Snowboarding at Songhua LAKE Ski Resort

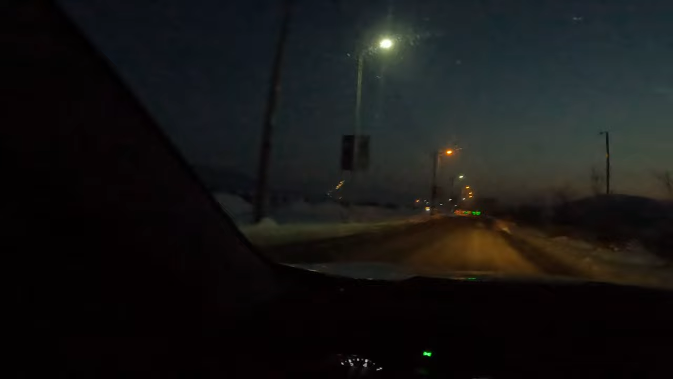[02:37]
On the left, that is Songhua Lake Resort and its ski center.